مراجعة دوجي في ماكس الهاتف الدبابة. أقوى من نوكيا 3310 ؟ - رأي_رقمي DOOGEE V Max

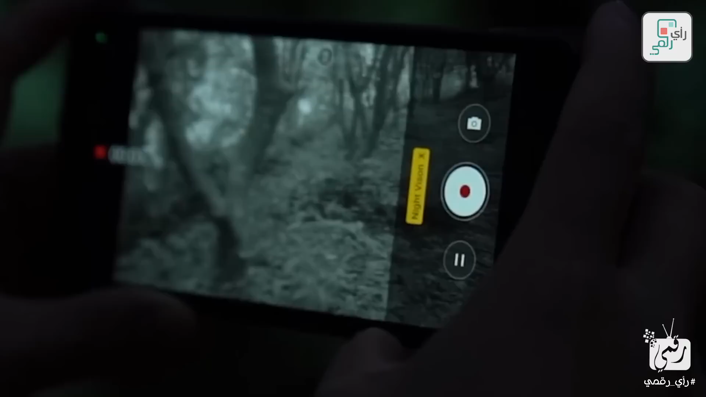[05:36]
الليلي بتقنية الأشعة تحت الحمراء أما الكاميرا الأخيرة فتتها بدقة 16 ميجا بيكسل مع فتحة عدسة 2.2